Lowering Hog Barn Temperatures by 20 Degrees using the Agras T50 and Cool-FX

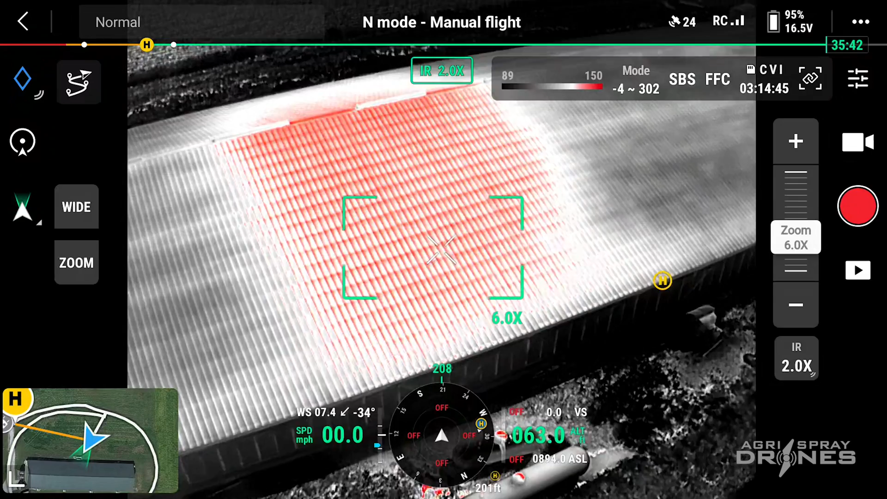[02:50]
Now we can turn this to the thermal side and see the difference temperature difference between the treated and the non-treated area. So in the non-treated area you're going to see an average of about 135 degrees in that area and in
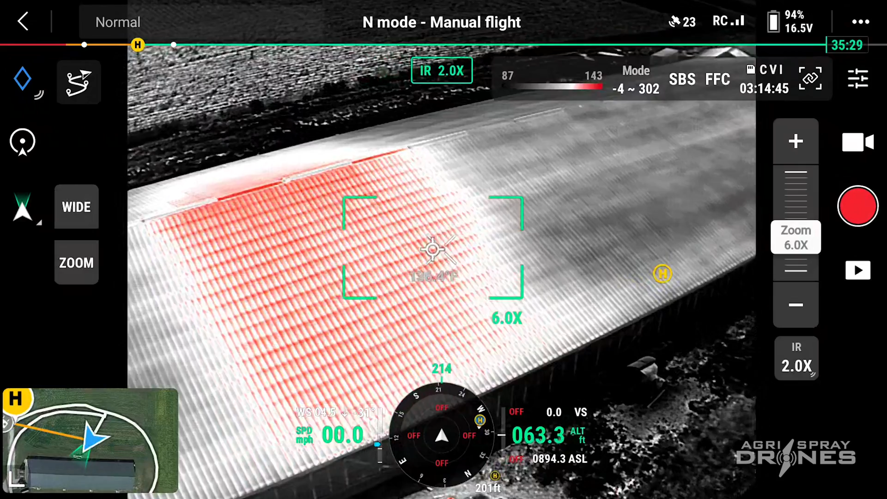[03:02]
the applied area you're going to see an average of about 115 throughout the area of the barn. Now that's about a 20 degree difference in the treated and non-treated which is kind of what we're expecting.
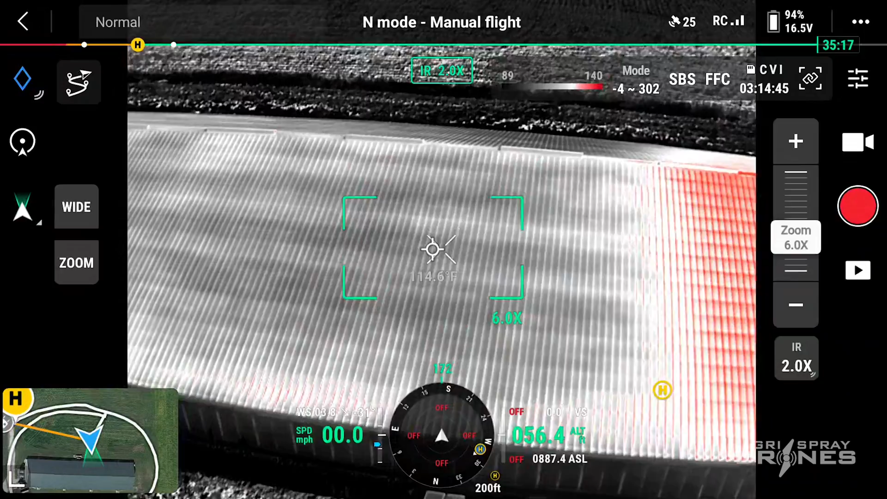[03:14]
We're hoping to see a little bit more this summer when we get more footage. But for now this is pretty impressive what we expected.
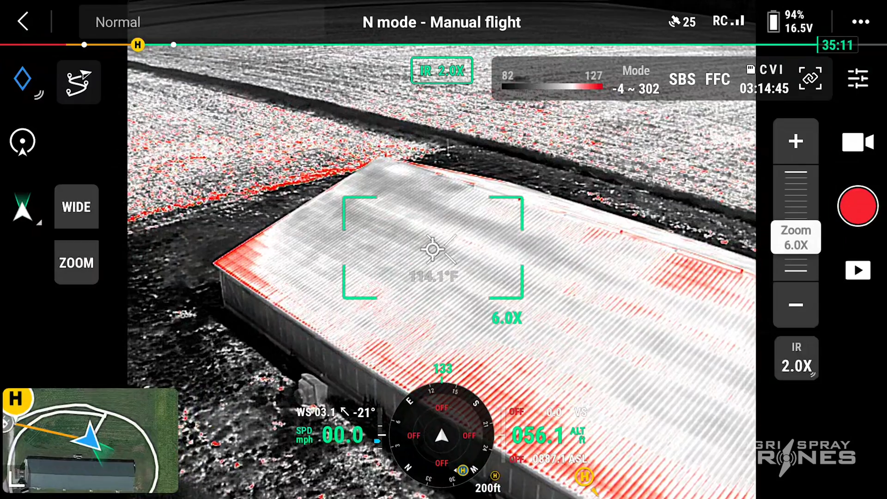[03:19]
When we sprayed this we sprayed two passes of the CoolFX at 67 and a half gallons per acre and mixing at a two to one ratio. We did a great job. It was a little windy so you can see kind of some streaks. A third pass would work really well as well.